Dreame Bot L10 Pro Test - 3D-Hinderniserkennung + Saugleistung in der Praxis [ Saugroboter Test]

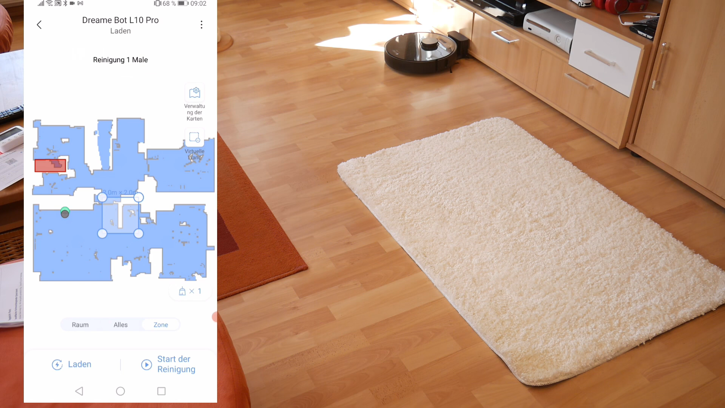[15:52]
So, ich probiere mal die Zonenreinigung, indem ich jetzt hier mal den, versuche den Teppich zu markieren. Das ist natürlich nicht immer so einfach. Weil man nicht weiß, wo jetzt der Teppich genau hier im Raum liegt.
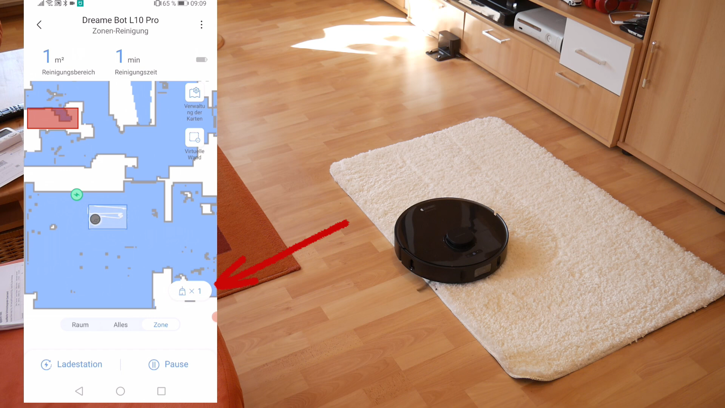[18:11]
könnt ihr da auch auf zweimal gehen, dann wird die gleich doppelt gereinigt.